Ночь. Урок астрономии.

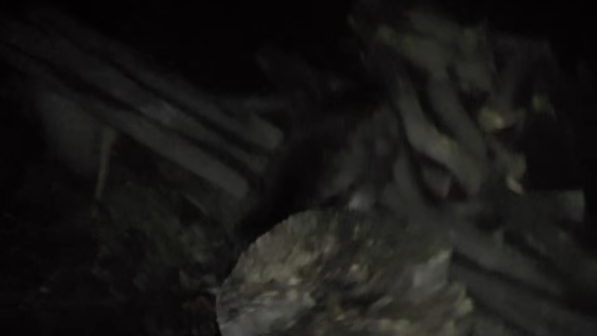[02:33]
Котя наш тут ходит, мышкует. Мышек ловит. Да, Котя? Мурлыка. Так выглядит ночью лагерь стан. Вот Ваня.